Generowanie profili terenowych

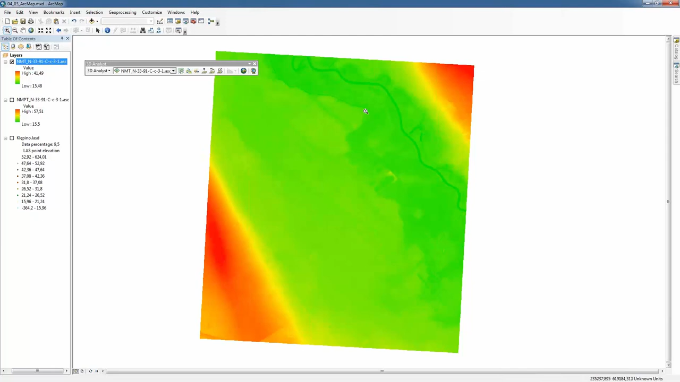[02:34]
Aby przeprowadzić profil na numerycznym modelu terenu należy w pasku narzędziowym w menu rozwijalnym wskazać numeryczny model terenu NMT. Następnie należy przybliżyć się do wybranego fragmentu NMT, aby przeprowadzić profil. Służyć temu będzie narzędzie Interpolate Line. Aktywujemy je. Następnie pierwszym kliknięciem myszy zaczynamy rysować profil. Nadajemy mu długość oraz kierunek i dwukrotnym kliknięciem kończymy rysowanie profilu.
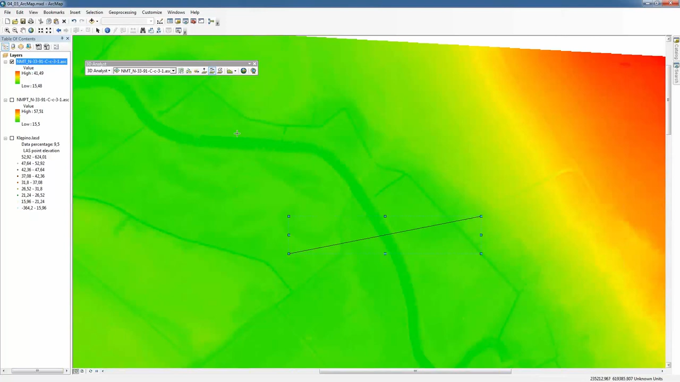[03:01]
Narysowany profil możemy zwizualizować za pomocą naszycia Profile Glass. Na wygenerowanym profilu wyraźnie widać koryto rzeki. Z drugiej kolejności zostanie wygenerowany profil na numerycznym modelu pokrycia terenu.
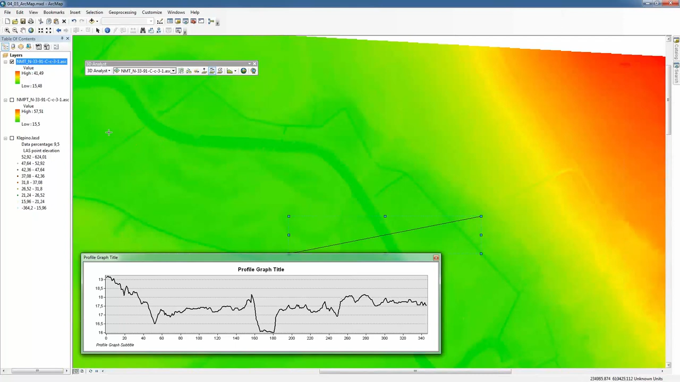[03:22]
W tym celu w tabeli zawartości wyłączamy z okna wyświetlania NMT i włączamy NMPT. Następnie za pomocą paska narzędziowego 3D Analyst wskazujemy w menu rozwijalnym NMPT oraz rysujemy profil tym samym narzędziem co poprzednio Interpolate Line. Możemy narysować profil bardzo blisko poprzedniego.
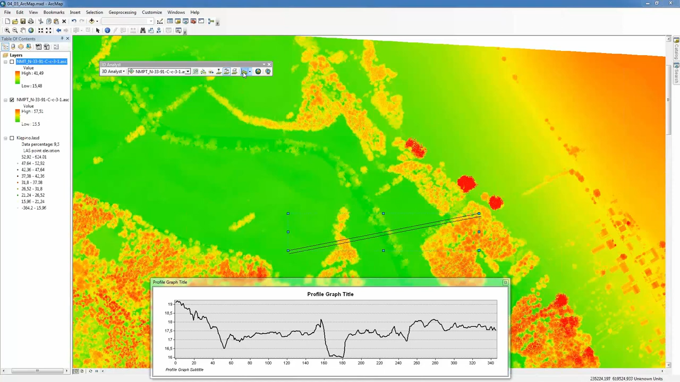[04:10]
Po zakończeniu rysowania profilu możemy go zwizualizować za pomocą narzędzia Profile Graph.
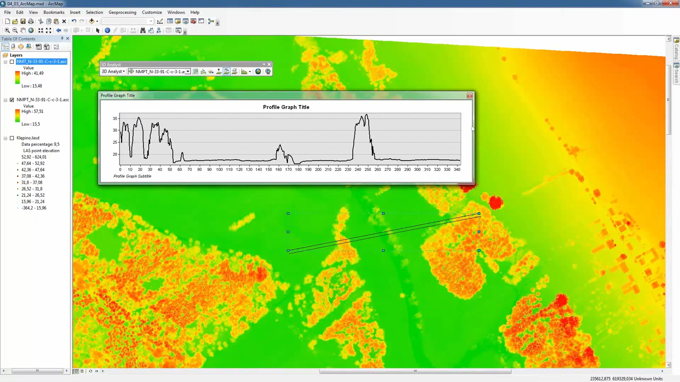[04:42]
Możemy również wyłączyć pasek narzędziowy 3D Analyst i uruchomić pasek narzędziowy LAS Dataset. Prawym klawiszem myszy na górnym interfejsie i wyszukujemy pasek narzędziowy LAS Dataset.
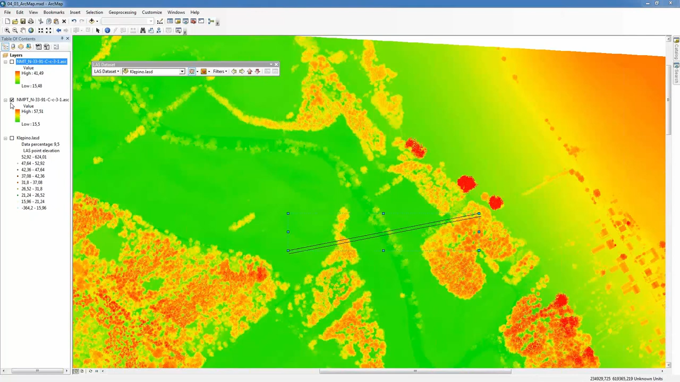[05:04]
Następnie wyłączamy z tabeli zawartości z okna wyświetlania NMPT i uruchamiamy klempino, czyli chmurę punktów.
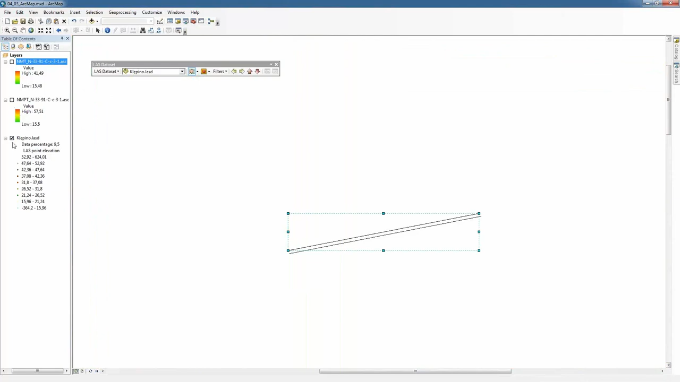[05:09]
Należy teraz odszukać budynków na chmurze punktu, przez które poprowadzimy profile terenowe.
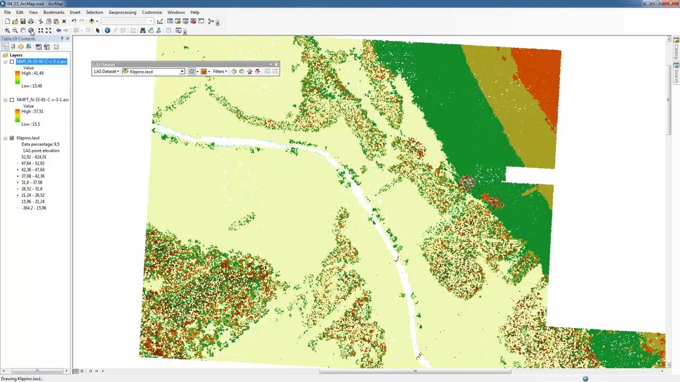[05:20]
Dokonujemy wyboru budynku. A następnie za pomocą paska narzędziowego LAS Dataset uruchamiamy narzędzie o nazwie LAS Dataset Profile View.
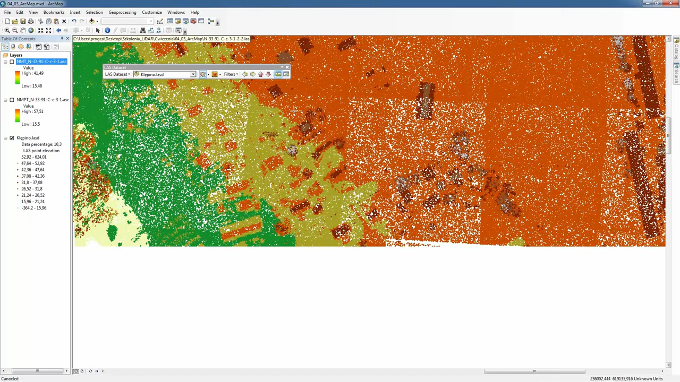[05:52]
Czekamy jeszcze na odwodowanie chmurę punktów.
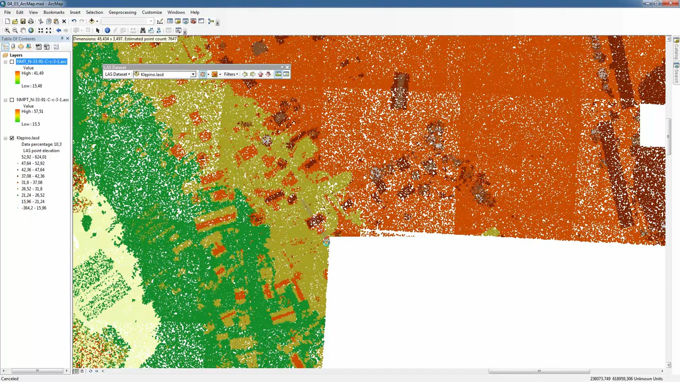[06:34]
Następnie wskazuję jego długość i kierunek. I kolejnym kliknięciem akceptuję to. Następnie wskazuję szerokość rysowanego profilu. I kolejnym kliknięciem kończę jego rysowanie.
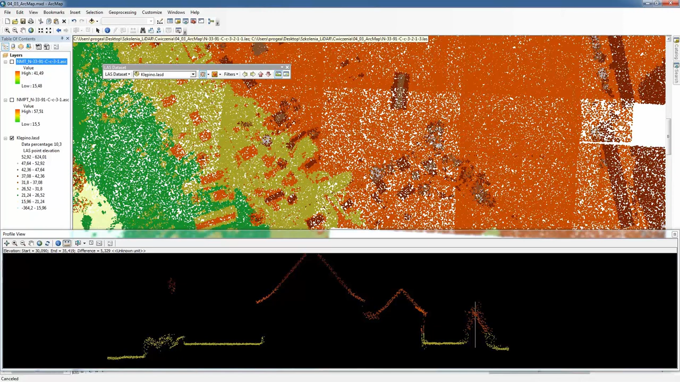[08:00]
Dokonano porównania obu profili poprzez wskazanie koryta rzeki. Ponadto wygenerowano profil dla chmury punktu oraz dokonano pomiarów wysokościowych na przykładzie drzewa. Dziękuję serdecznie za uwagę.